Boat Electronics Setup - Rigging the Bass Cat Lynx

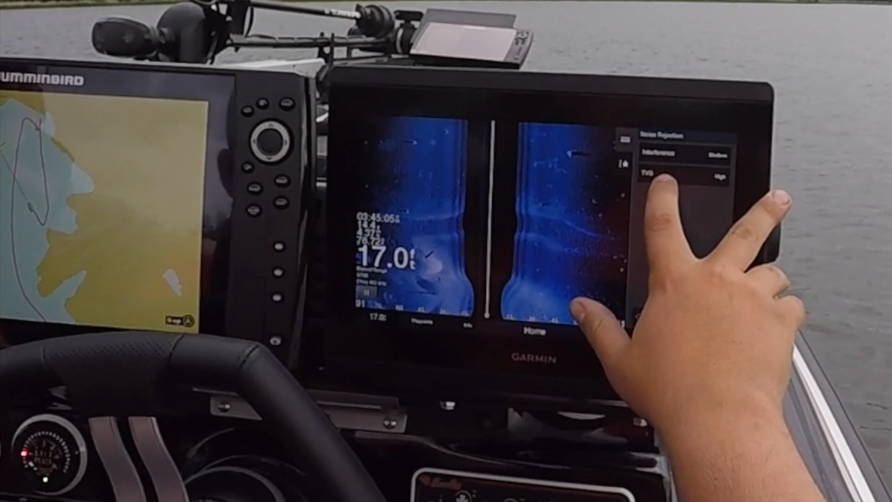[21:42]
you come in here to menu side view setup and you want to go to noise rejection right here. And you want to turn this TVG to medium or high. In this case, I'm running high because it filters out a lot more of your water column, uh, column trash. And it gives you a better, you know, picture of your bottom out to the sides. So, you know, if, if you were to go down on this a little bit, see, it just lets you get more of your water column clutter. Um, if you're looking more for like crappie and small fish and bait and that kind of thing, you might want to run it on medium.
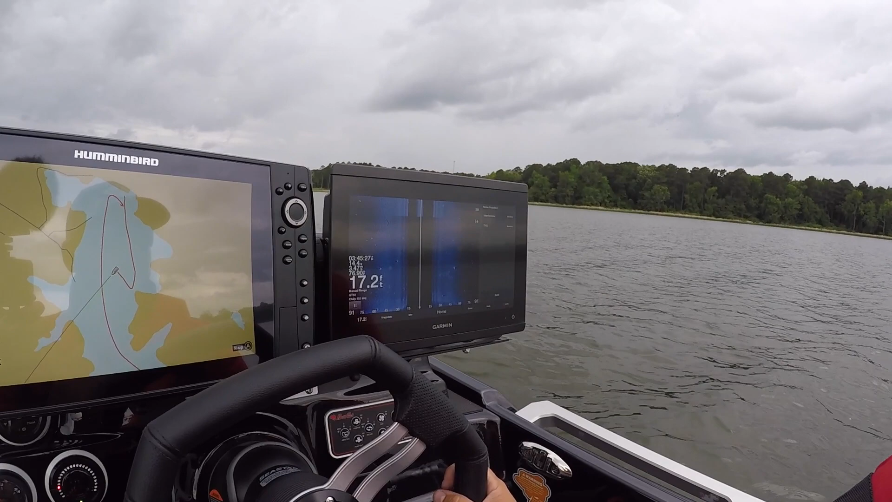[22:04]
But if you're running on high, because you're going to always see those big bass offshore when you've got it on high, cause they always show up really, really bright and big.
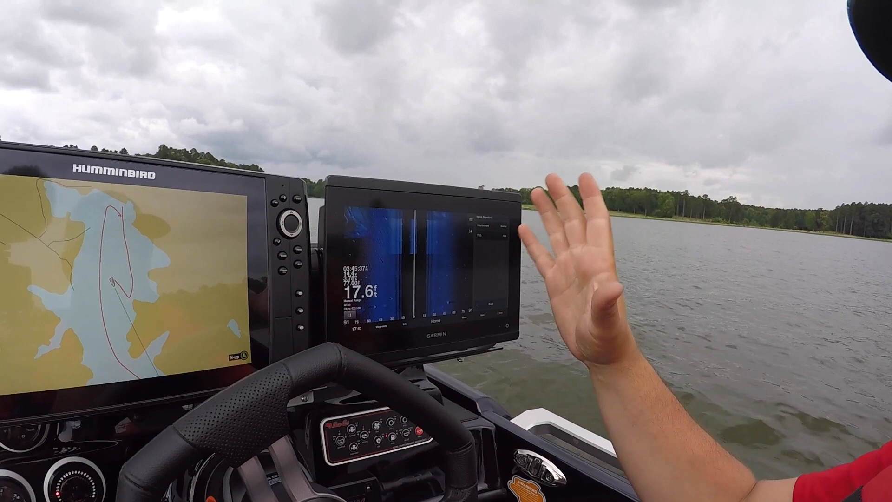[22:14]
You guys can't tell, but you see those swervy lines on the left. He would made a corner right there is why it, why it, uh, it got a little weird looking. All right. So there you go.